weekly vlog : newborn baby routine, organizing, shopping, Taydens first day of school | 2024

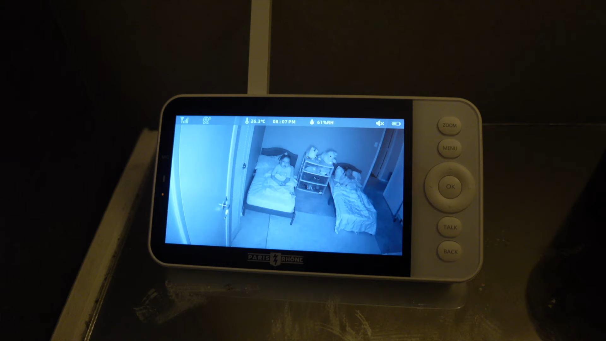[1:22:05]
That way you're saving some coin on your baby monitor. Also, me and Paris Roan have decided to partner up to give you guys a free baby monitor. So check out all the details in the description box for giveaway instructions. Okay, y'all. So as y'all seen, I just installed the monitor.